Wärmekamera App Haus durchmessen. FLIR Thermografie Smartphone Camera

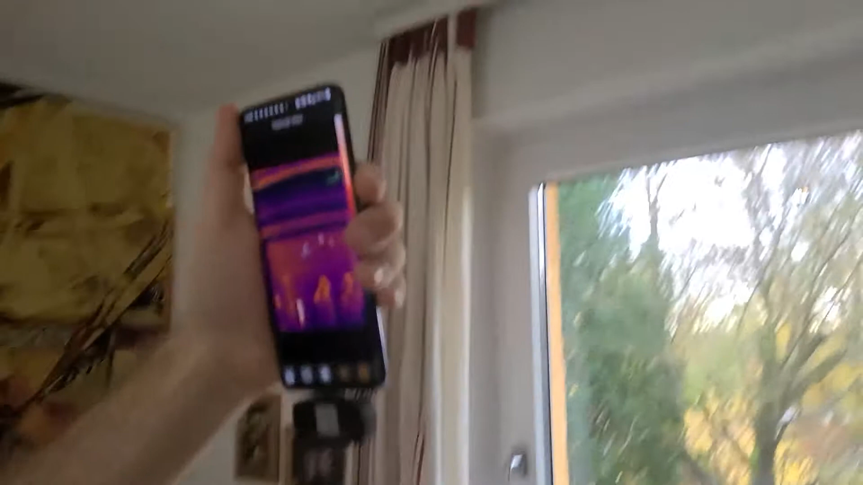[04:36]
Ja, aber das ist ja sogar andersrum. Ich meine, du siehst, wie die Temperatur hier hoch geht. Du siehst da oben an der Kante, du siehst, wie die aufsteigende Luft da hängen bleibt.
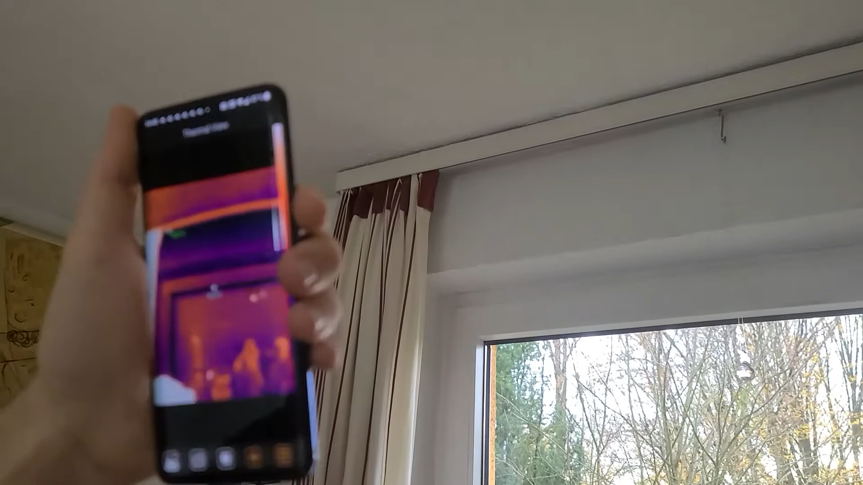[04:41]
Aber oben, der Rollladenkasten, oder was ist das, da ist schon relativ kalt noch.
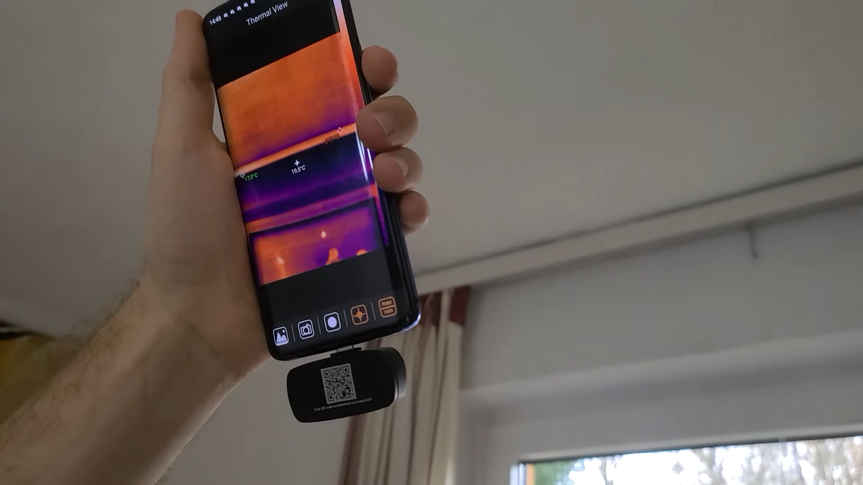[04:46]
Das ist keine Rollladenkaste. Das stimmt, das ist...
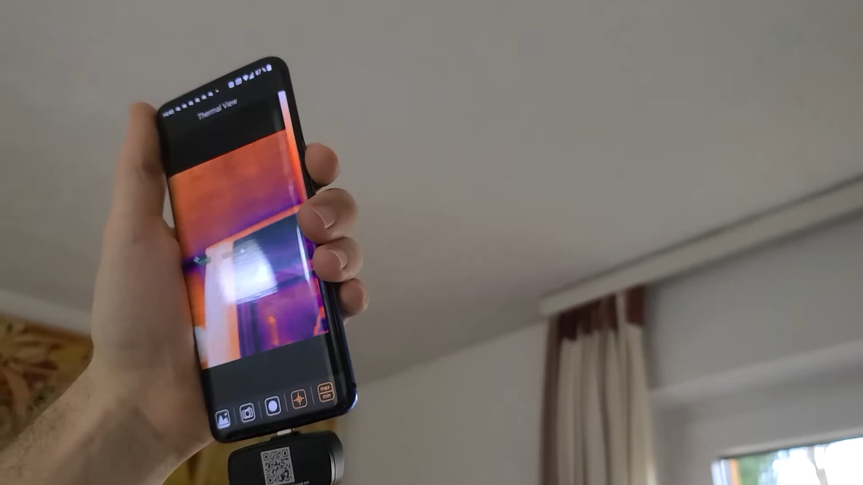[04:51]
Ja, es ist jetzt interessant, woran das liegt.
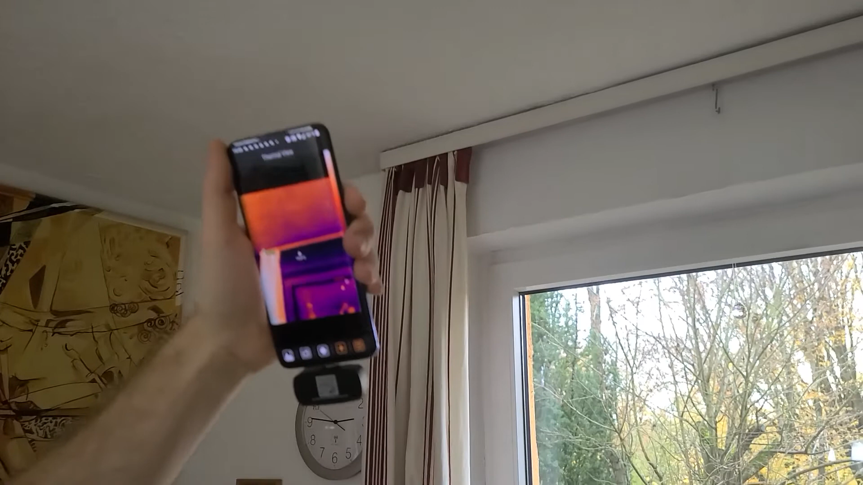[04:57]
Ob da die Dämmung von außen an der Laibung verliert, sozusagen, weißt du, nach unten? Ja.
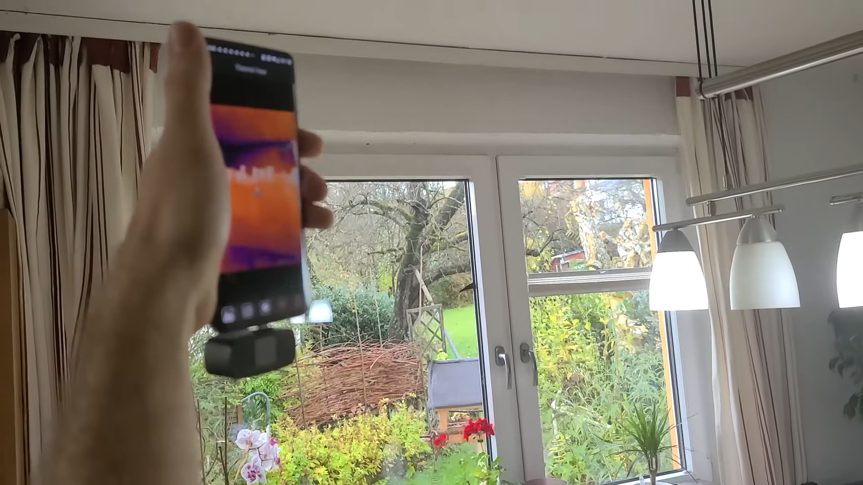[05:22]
Ja, oben über dem Regalsisch, auch bis hier die Wärme staut, ja schon 21,5, hier unten hast du weniger.
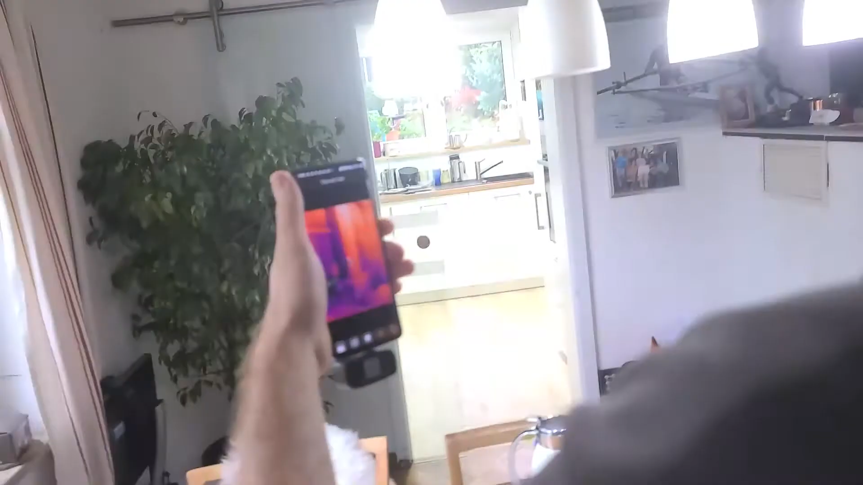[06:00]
Du siehst,
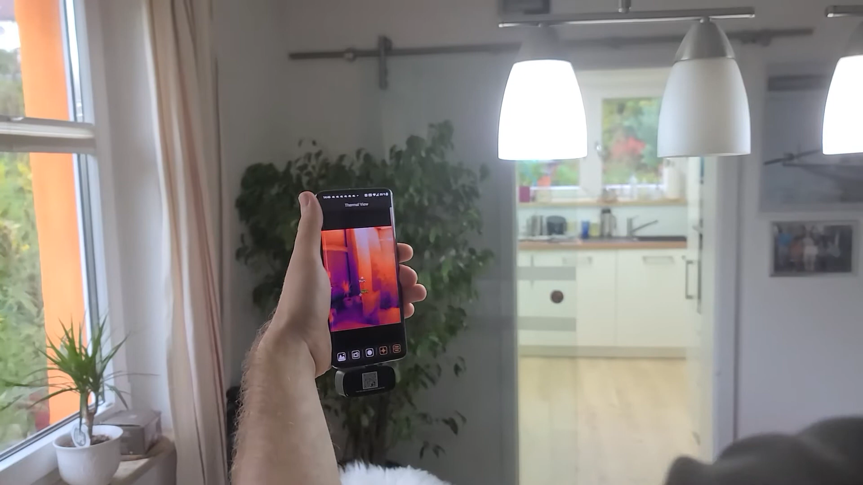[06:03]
dass hier eine Laibung von den Fenstern verliert, aber am meisten. Ja. Ja, die Laibung ist beschränkt. Ja, weil da die Fenster, da ist ja Kunststoff dazwischen, das siehst du ja, das ist ja schon hier im Kunststoff.
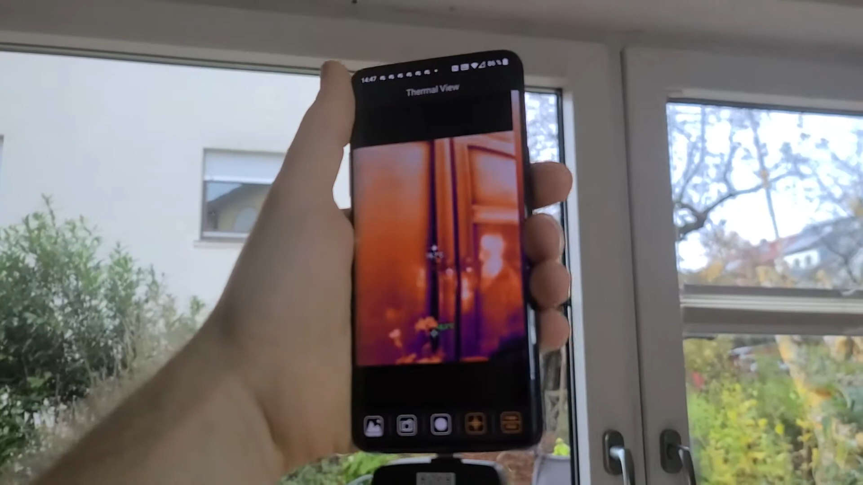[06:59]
Also nicht, dass die da ultra kalt sind.
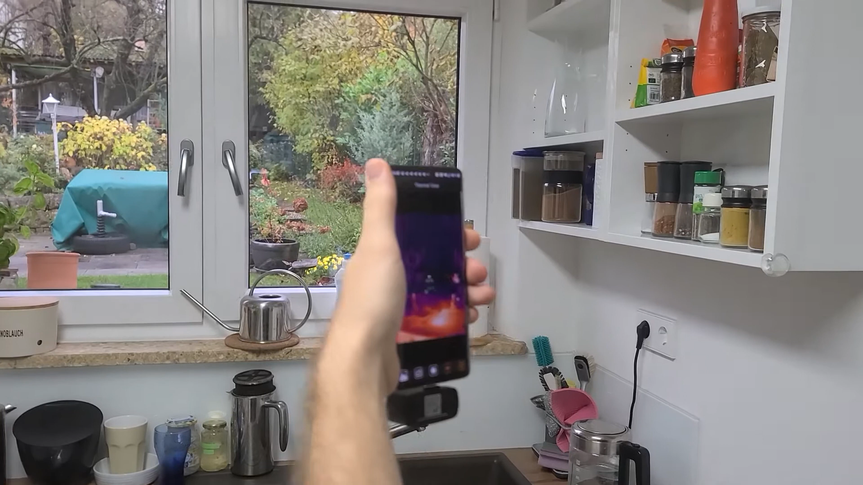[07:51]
Na ja, die Wand, 18 Grad hinten.
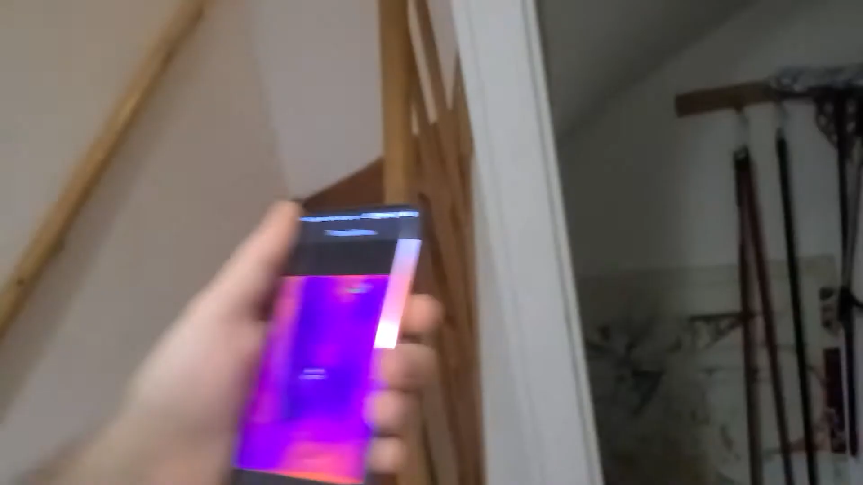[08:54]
Das heißt, die... Und bei da unten 16 vielleicht.
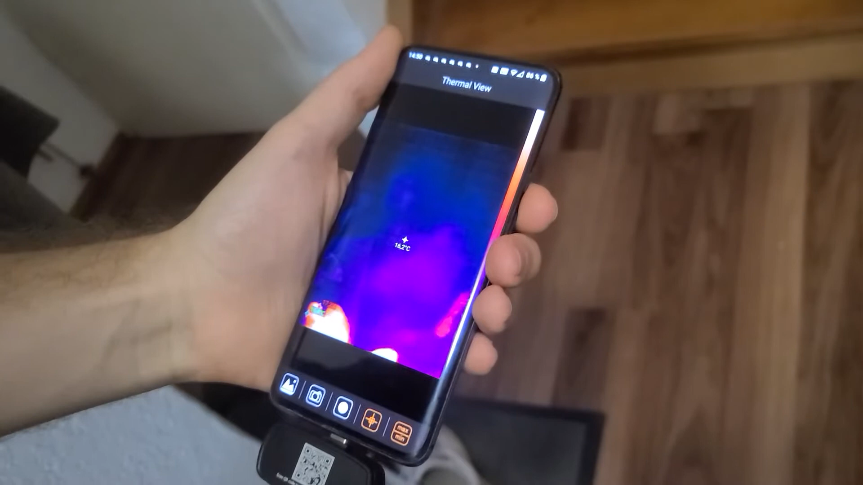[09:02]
Was ist das? Das ist noch meine Schuhe.